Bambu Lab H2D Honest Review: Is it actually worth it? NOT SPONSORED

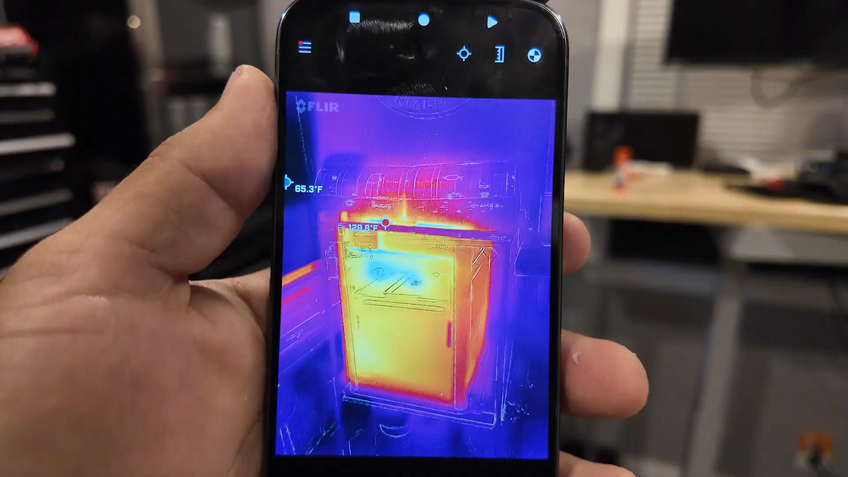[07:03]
On screen: spot 129.8°F
And I also took a thermal reading of the bed itself. You can see that the bed has this type of
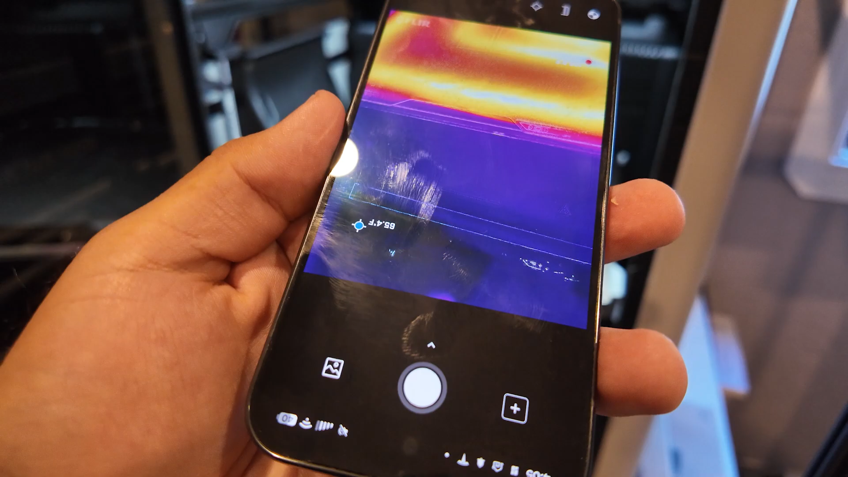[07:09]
pattern here that only heats up a certain portion of it.
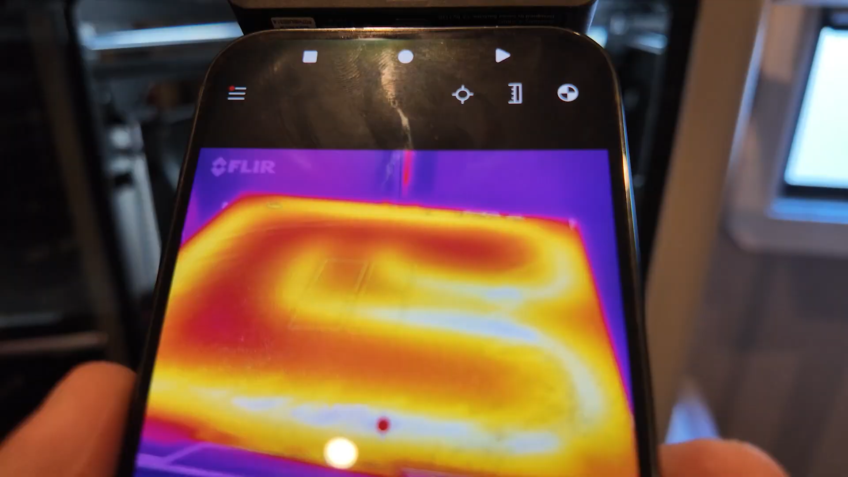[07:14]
Which kind of leads me to believe that some of these issues that people are talking about online could be because of the layout of this heater core.
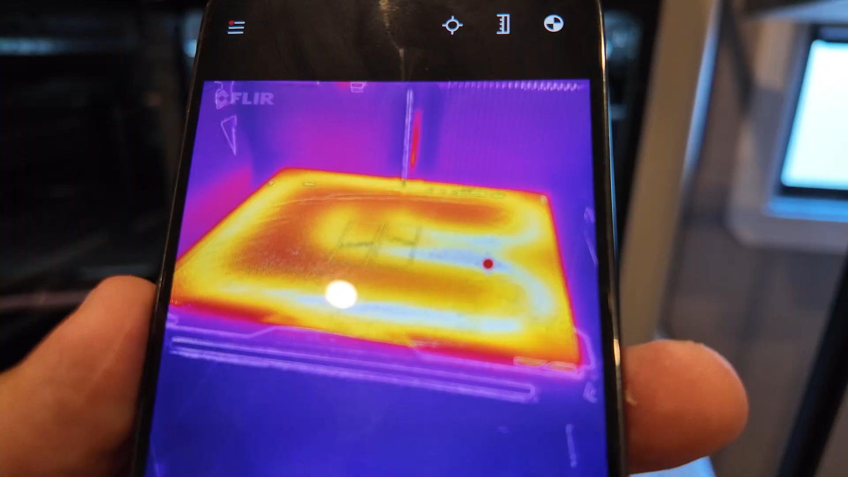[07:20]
Now, I haven't had any issues with it so far, but for large prints, I could imagine that those areas could lift up a little bit.
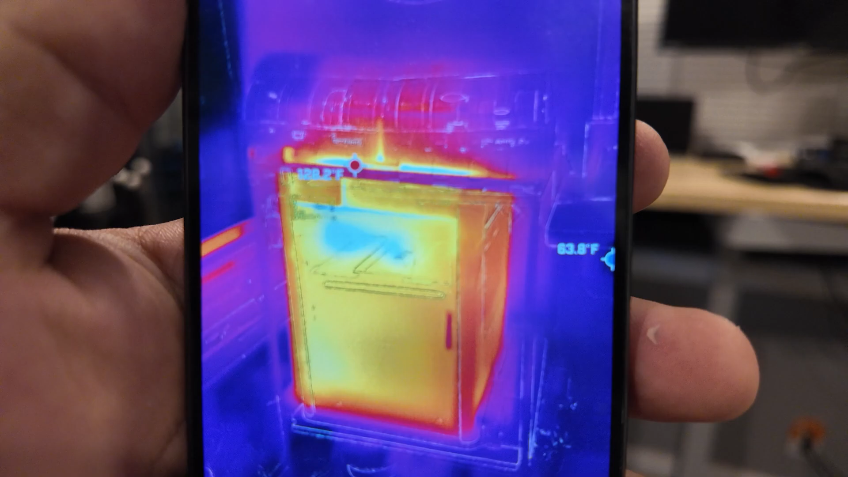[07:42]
If you walk up to it, it's not going to burn you, but it's definitely warm to the touch.
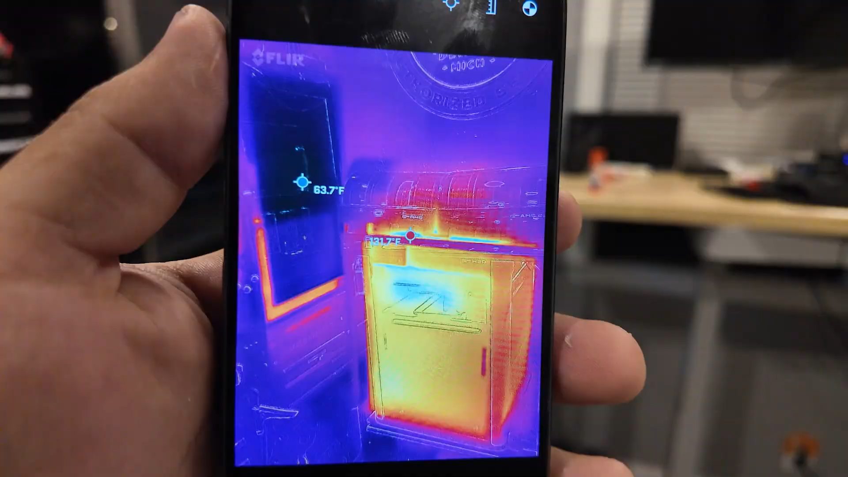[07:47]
And it will heat up a room pretty substantially, especially if you have no air conditioning in there. I would suggest you leave a window open. But still, I have one in here and I leave the window open.